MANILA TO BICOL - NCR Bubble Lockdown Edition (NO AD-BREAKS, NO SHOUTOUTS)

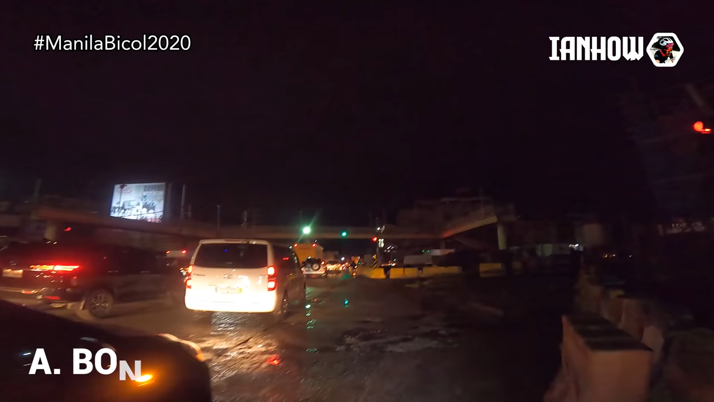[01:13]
Kakanan tayo dito, papunta ang LRT. Diyan natin kikitain si Sir Ronnie.
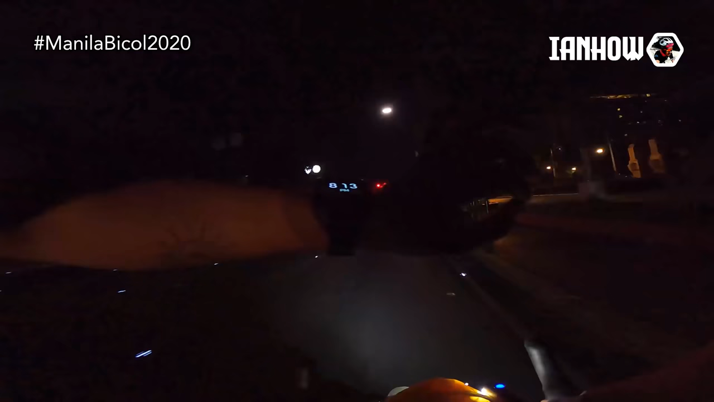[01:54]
Time check 8:13 ng gabi. Nandito na tayo sa Rojas Boulevard.
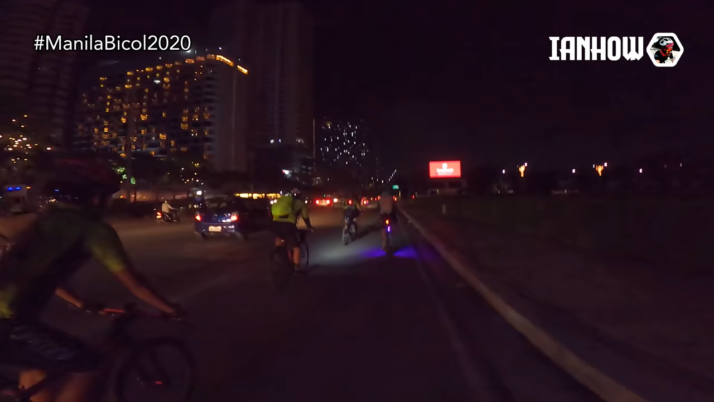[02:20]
So galing kilometer zero, diniretso lang natin ito Rojas Boulevard. Hanggang dito, tatawid na tayo ng EDSA.
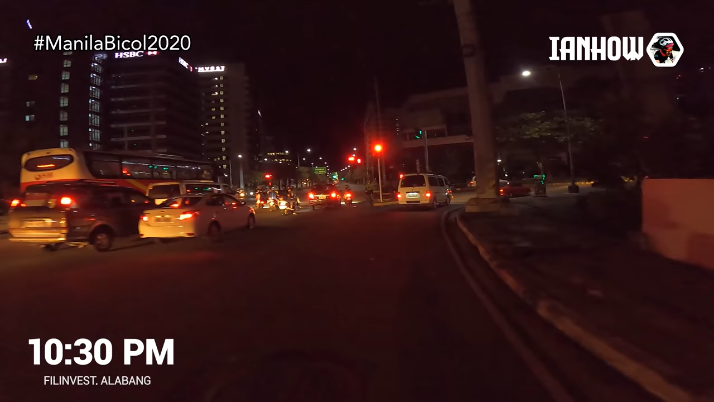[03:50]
Nararamdaman ko umuulan-ulan na. No, kailangan natin sumilo makapagkapote.
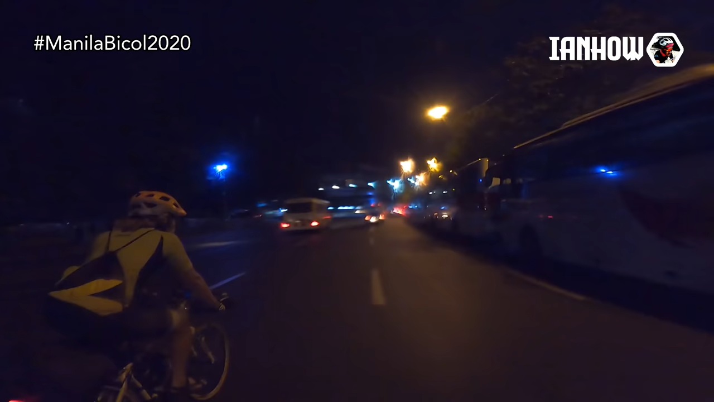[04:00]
Lalamigin tayo nito mamaya, mukhang tuloy-tuloy na 'tong ulan na 'to eh. Aba, walang huminto para magkapote, laban na. Pasok na tayo ng munting lupa. Ayun. Ayun ang lakas. Nagsigili na sila doon tayo sa may ano. Aba, dumiretso pa rin. Ay, hindi, pawala na. Pawala na 'yung ulan.
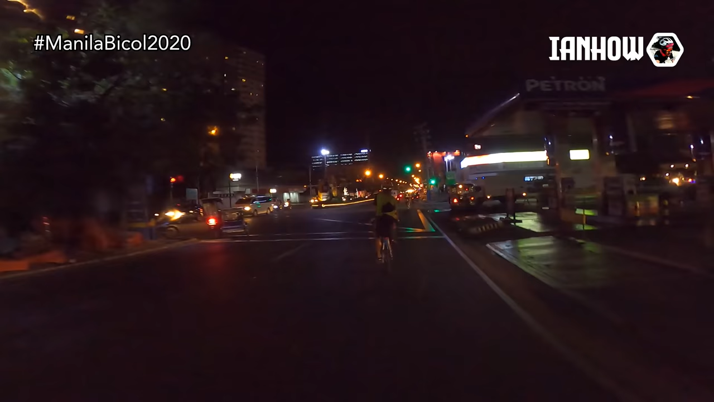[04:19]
Parang pinipegay kami nung ulan ah.
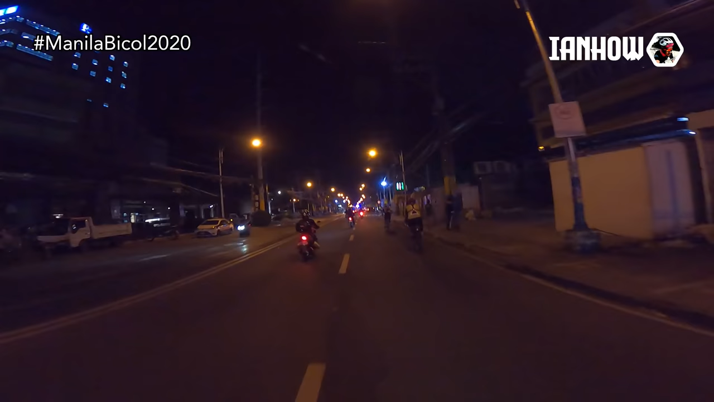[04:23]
Kanina bumubuhos isang bigla tapos nawala na. Ay, huminto sila oh.
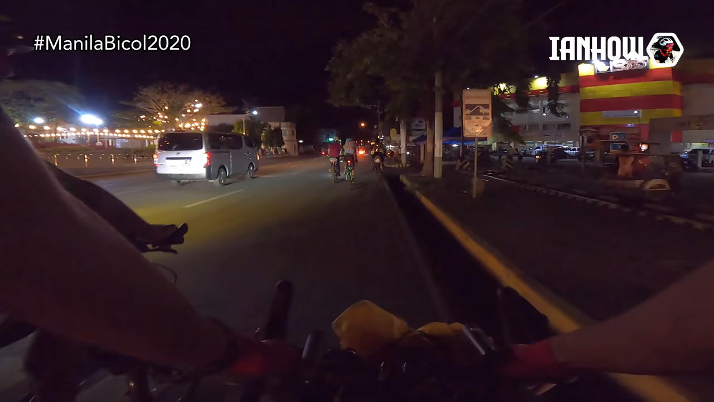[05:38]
Ah, may mga kapot-pot pang nag-aantay yata. Oo nga, meron nga.
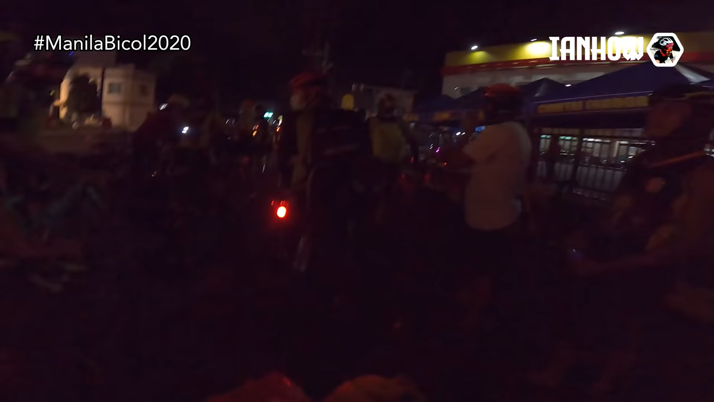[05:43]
Ito, mga kapot-pot natin dito sa San Pedro. Let's go! Oh, nalis na tayo San Pedro. Meron pa tayo na-meet ng mga kapot-pot natin. Tapos yung iba, sasabay dyan sa likod natin.
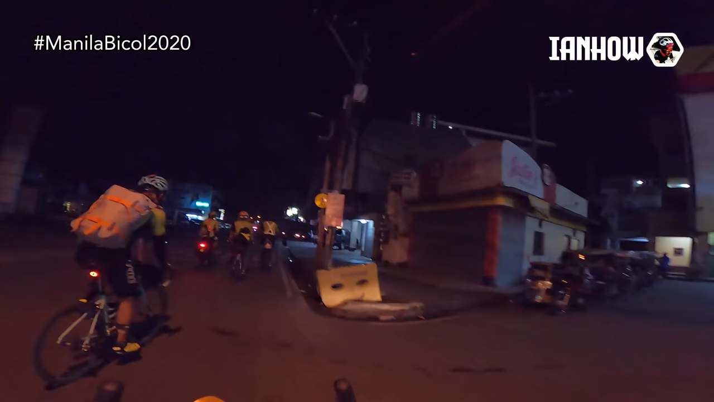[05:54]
Next stop natin, bandang Turbina na. Doon na yata tayo kakain. Time check, 11:19.
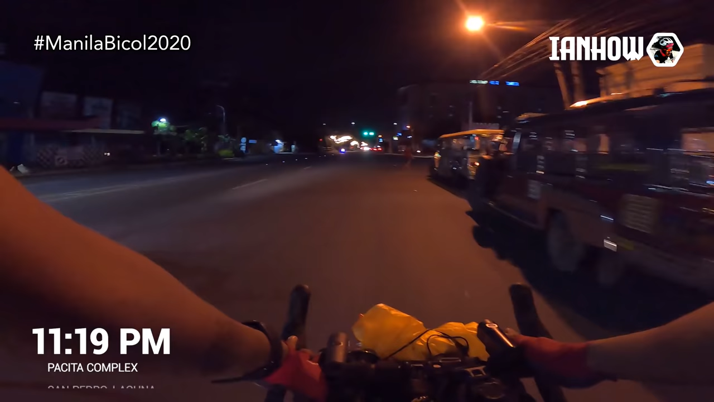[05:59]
Nandito na tayo sa Pasita. Pasita Complex. Nandito sa bandang to sa kanan.
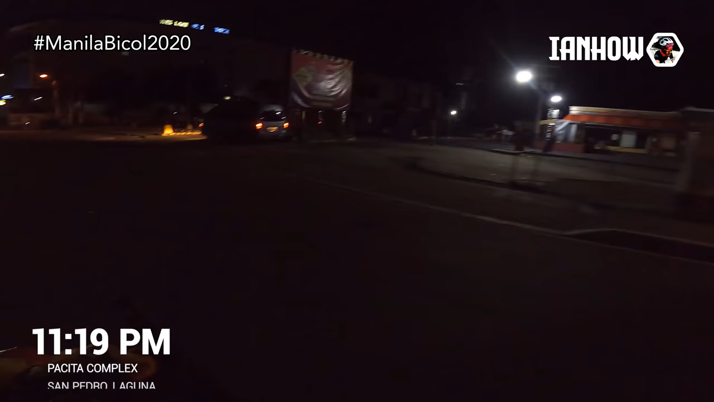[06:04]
Ay, hindi tayo sandali. May naipon na yung mga kapot-pot natin dito.
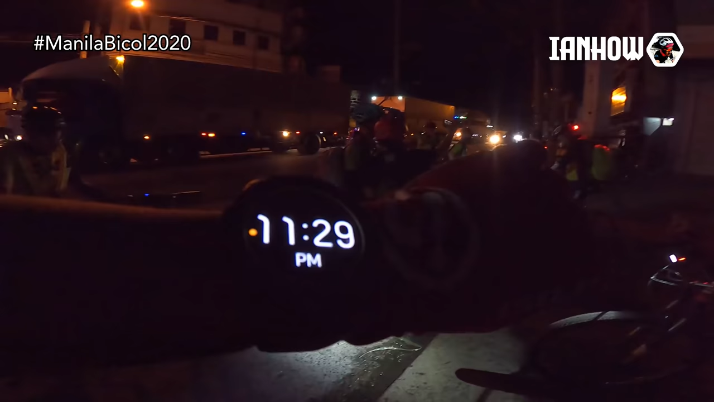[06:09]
Uy, 11:20 na, 11:30. Tsatsagaan ng mga kapot-pot natin. Salamat sa inyo.
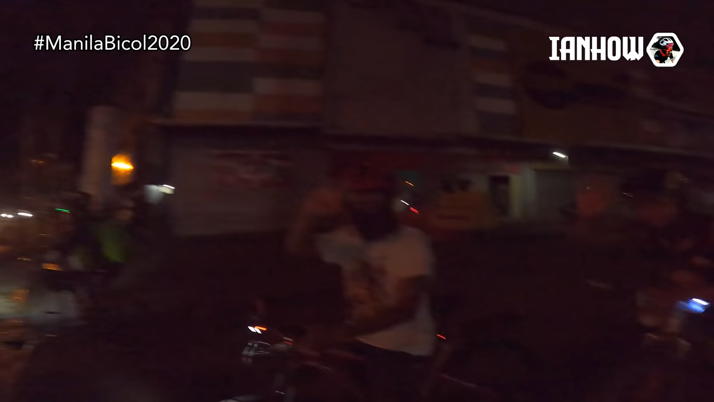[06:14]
Salamat, salamat. Yun, nakalis na kami ron. Grabe, solid yung mga kapot-pot natin na yun. Ating gabi, nag-aabang sa kalsada. Inaabangan yung pagdaan natin.
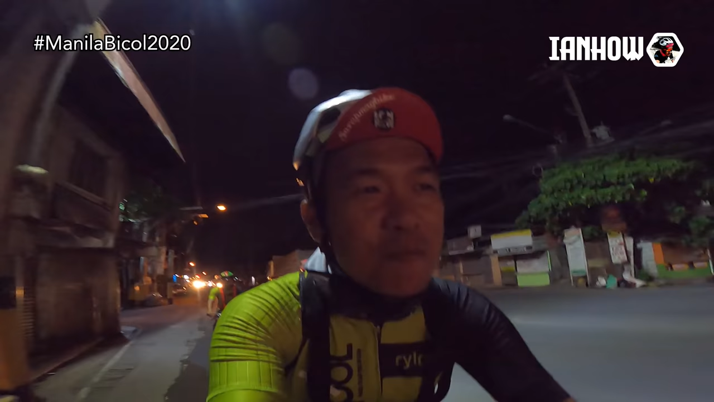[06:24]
Salamat sa inyo, mga kapot-pot. Solid to solid. Woohoo!
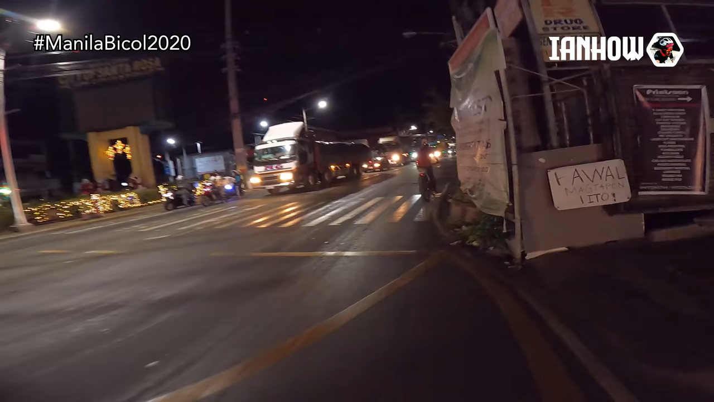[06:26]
Time check, 11:40. Andito na tayo sa Santa Rosa, Laguna.
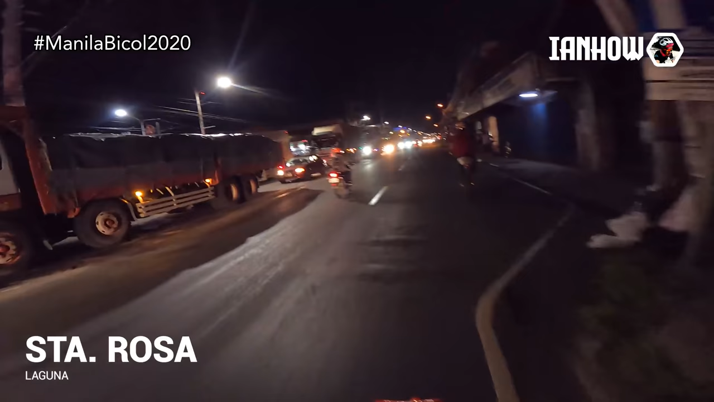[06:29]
Ito pala, nasa likod natin si, ano, si Christian.
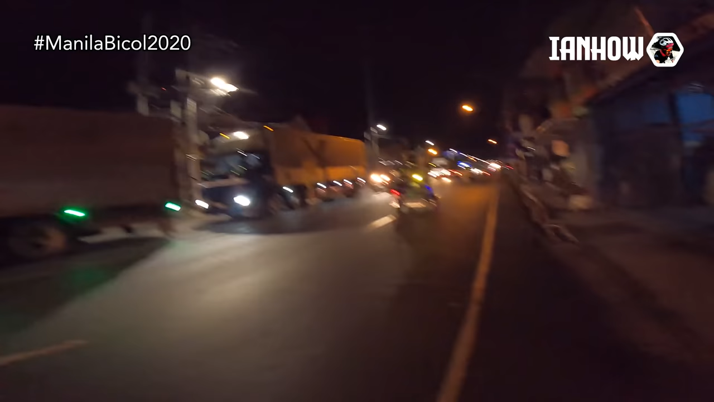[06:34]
Sasabay din ng papuntang Kalamba. Ayun, no? Galing siyang Cavite. SM City, Santa Rosa. Hoy, lumalakas na naman yung ulan. Ayan na, mukhang nakot, gigilid kami. Kailangan na yung magkapote. No, kanya-kanyang suot ng kapote.
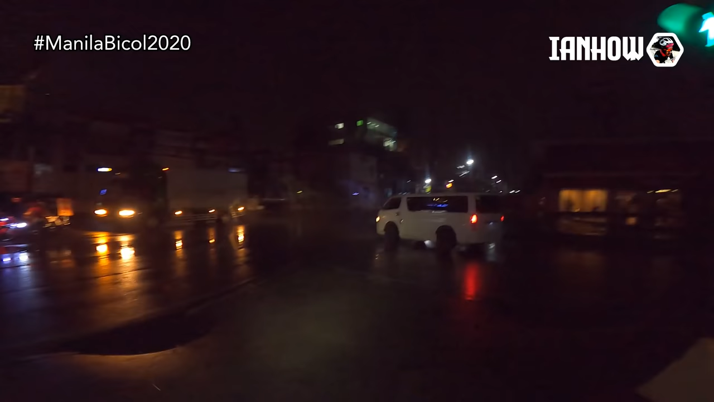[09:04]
Mukhang na-flat din ah. Ayun, biglang huminto. Nagkukwentuhan lang kami kanina eh. Yung majority ng grupo, nauna na. Kami dito si Doc, nagka-problema yata. Ewan ko kung na-flat ba o ano. Tingnan natin. Kanyari?